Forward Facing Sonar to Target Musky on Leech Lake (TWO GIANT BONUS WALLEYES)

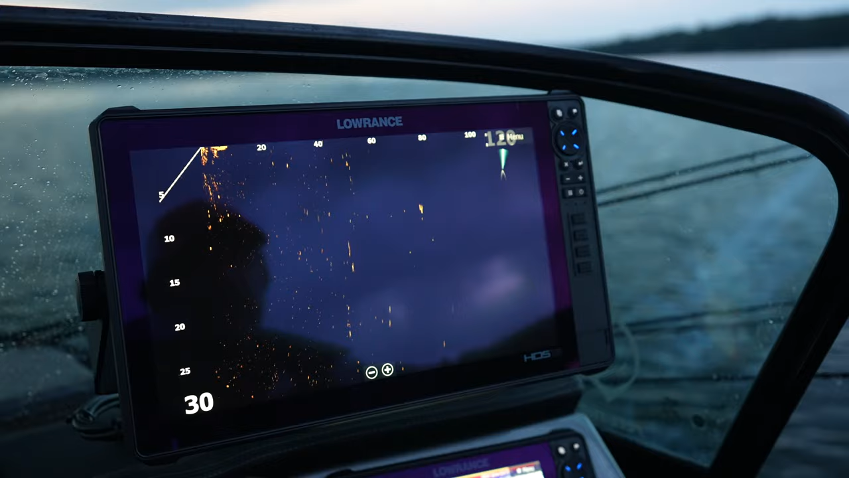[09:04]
This bait fish. So that bait fish was traveling up. Now it's going back down.
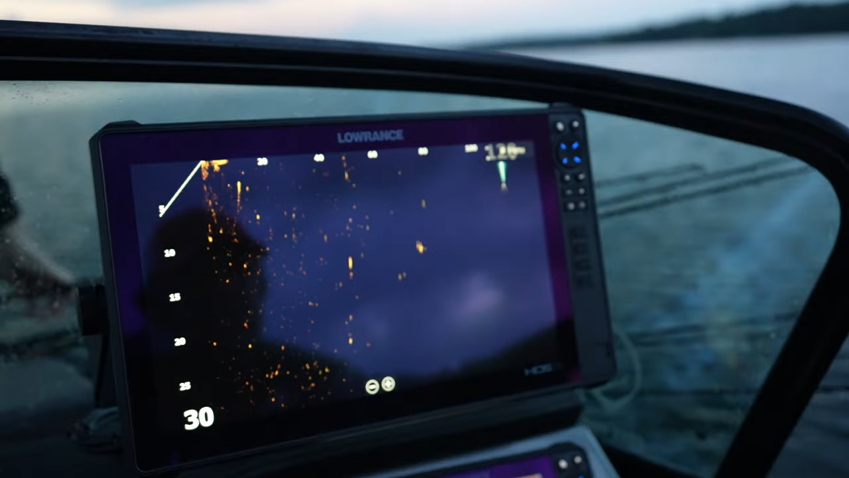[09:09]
That's 80 feet away.
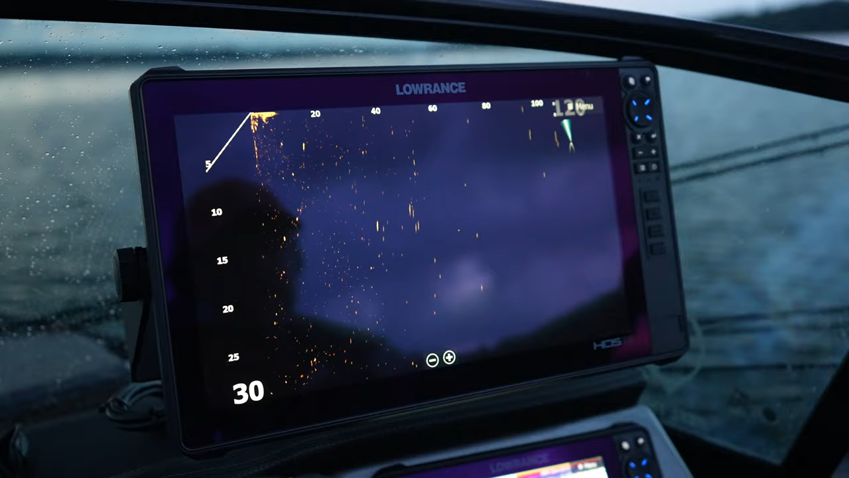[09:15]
Definitely not a fish. False alarm.
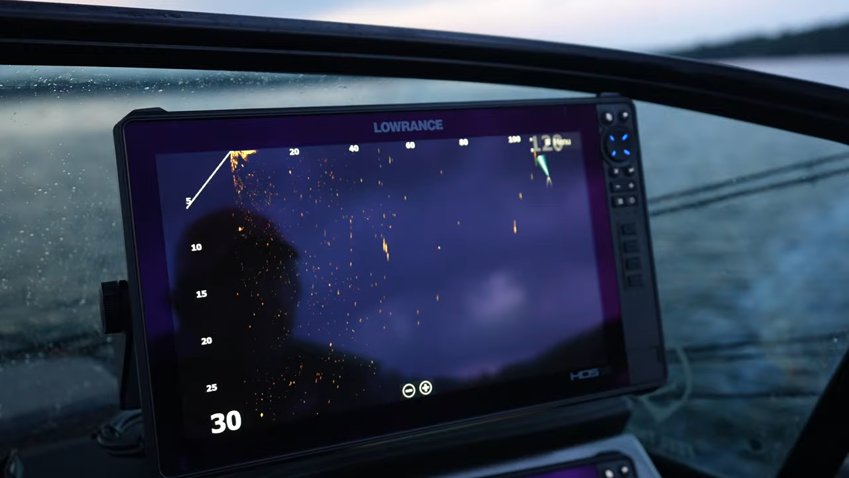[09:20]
That happens.
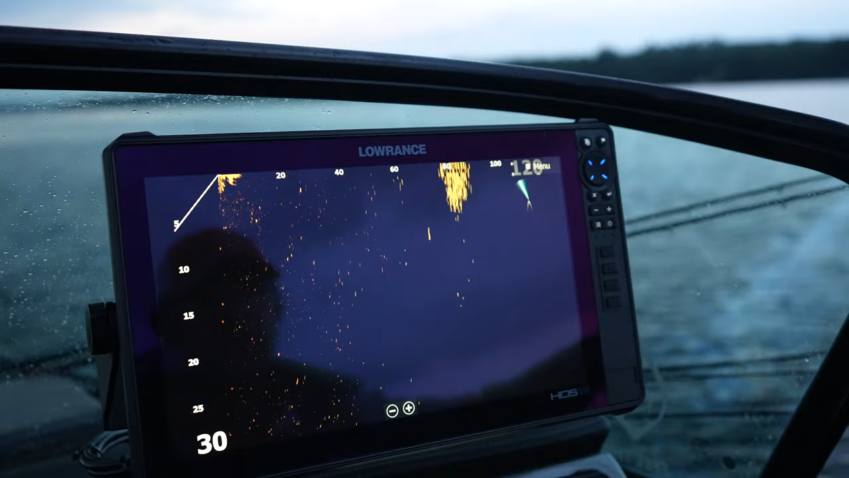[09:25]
Lots of bait. There.
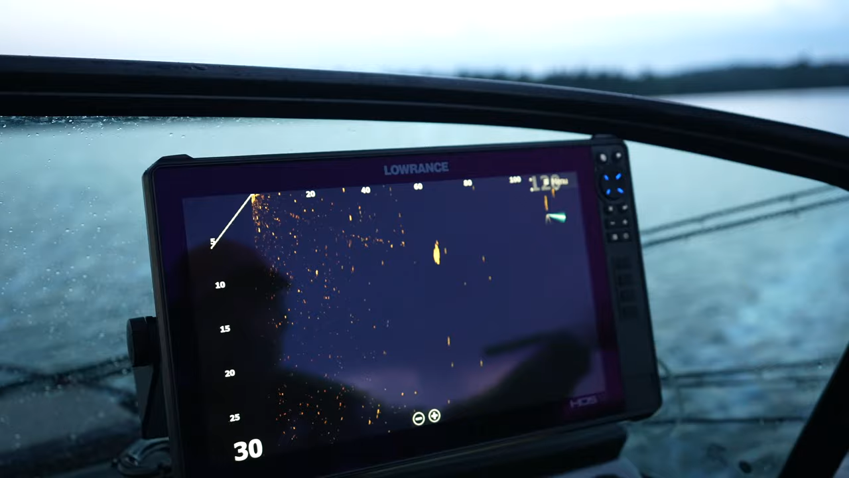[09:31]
Yeah, that's what I was looking at. Or is that more bait?
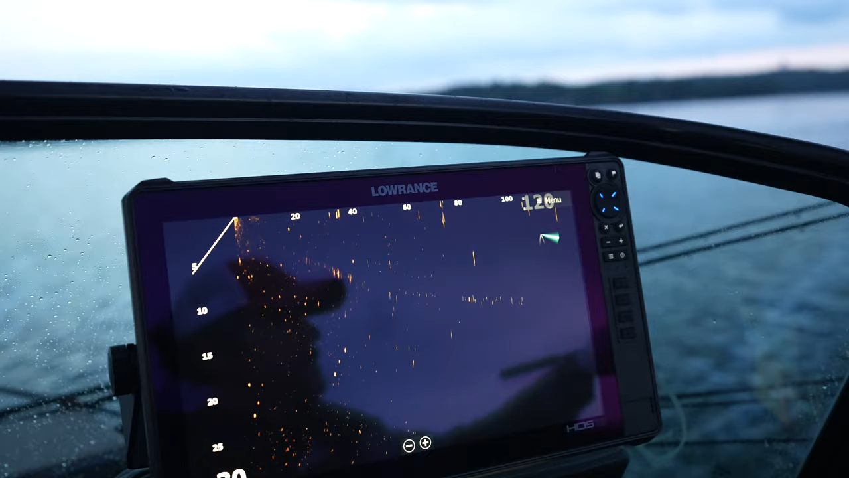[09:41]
Do you have yours set up so it's shooting opposite way the pole's pointing then? Yeah, I'm using the arrow. I'm not like Murph.
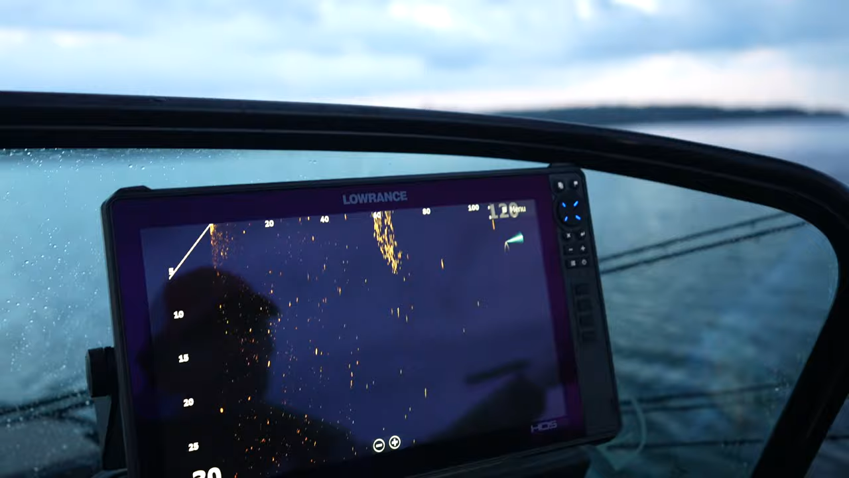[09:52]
And me. My brain doesn't work that way. So grab that Poseidon for me. It kind of looks like a fish. So what I do is I'm lining my arrow up. Looks like it's right at that tower. Try to lock it in, but it's gonna turn on me.
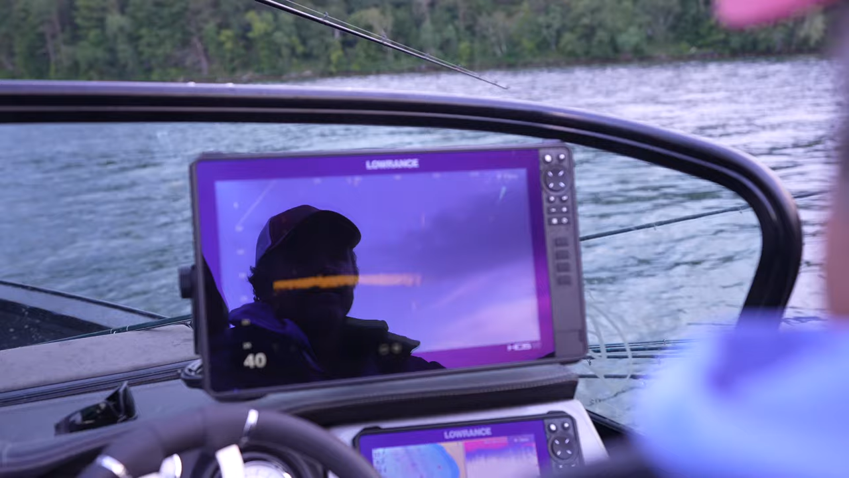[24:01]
Two more pumps, you're gonna be by it. It's falling by it, this one's gonna go over it. It's on it. Lazy follow. Still coming.
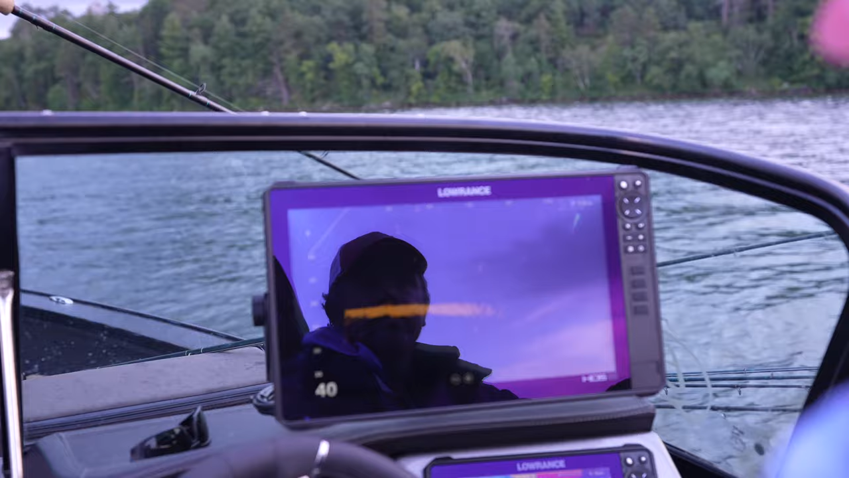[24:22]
That's a walleye. Big walleye. There's his buddy. There was two of them. That's what happens sometimes. You get walleyes that are 24 inches and bigger, they're about as big around as a 38-40 inch. Oh yeah. Musky. Or bigger. Yeah, when you get two of them together, they look like a big giant object.
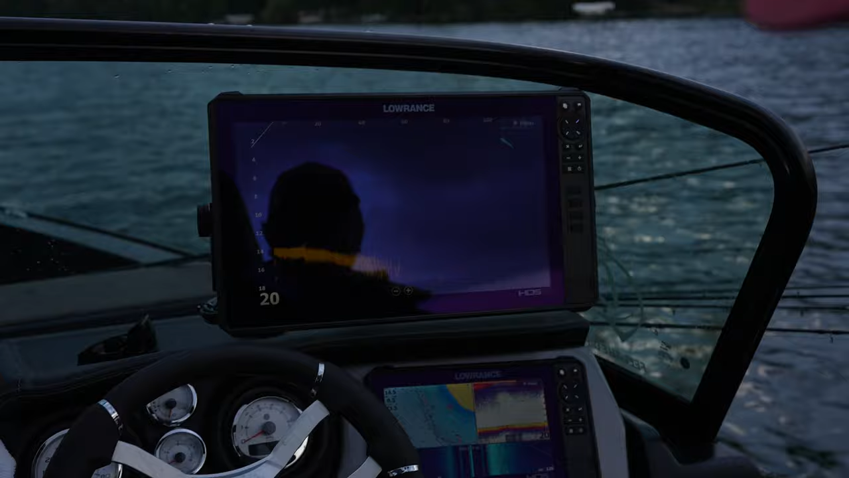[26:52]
How far down was it? You're perfect. Start working it hard.
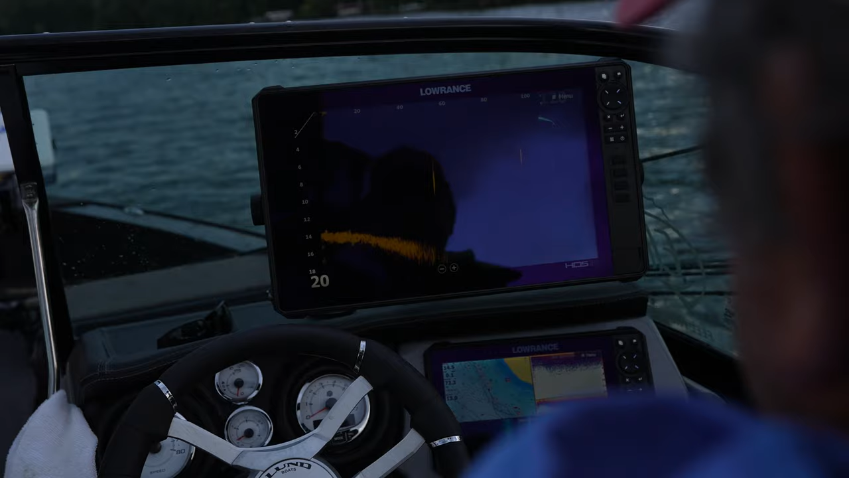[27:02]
10 feet, coming over them right now. Got a follow going. That too, that's 100% a muskie. You can see how long it is. It's kind of breaking up now, but let's see if I can get back on them. 100%. And that fish was just a slow reaction. I mean, he turned, he was curious, but no eat.